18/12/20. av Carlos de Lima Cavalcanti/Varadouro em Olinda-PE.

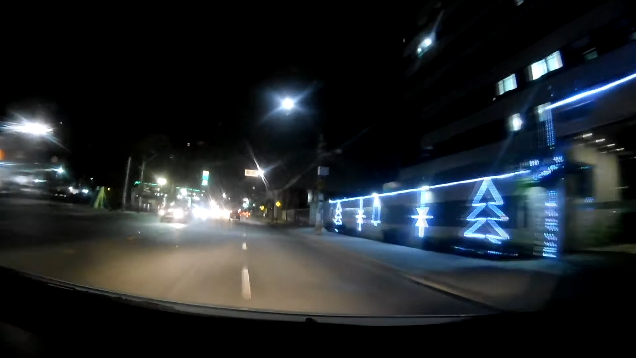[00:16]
Estamos indo para Boa Viagem. Estamos na Avenida Carlos de Lima Cavalcante. Em Olinda, Pernambuco, Brasil.
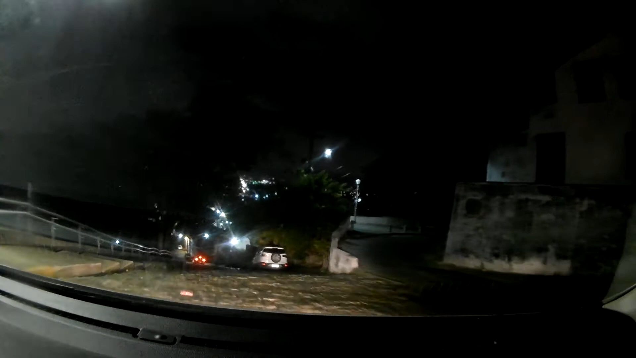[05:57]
Bem lá na frente é o Recife.
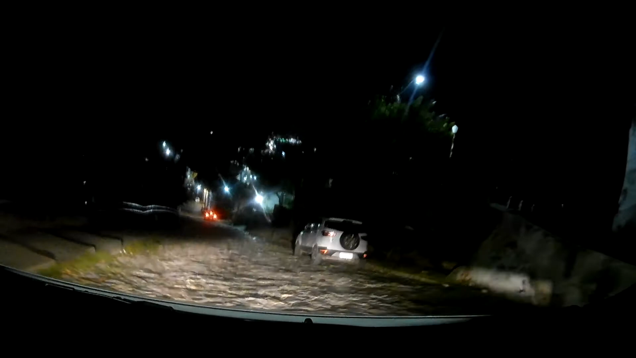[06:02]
Essa ladeira aqui, o começo ainda é com a pedra sabão.
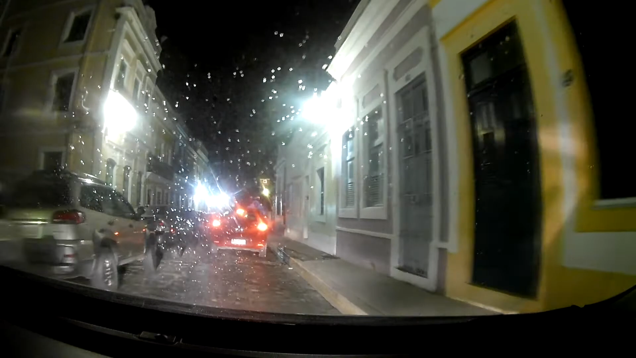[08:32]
de Olinda e o mosteiro de São Bento lá no fundo.
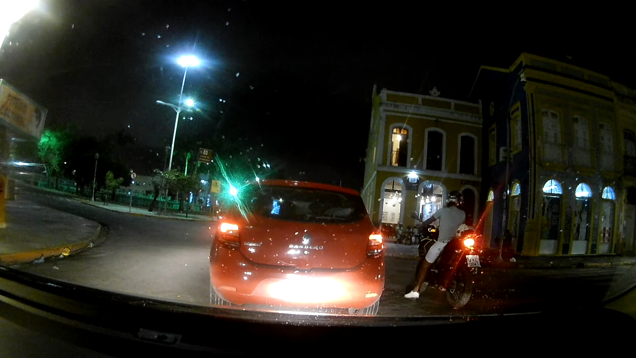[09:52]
À esquerda é o mercado Eufrásio Barbosa.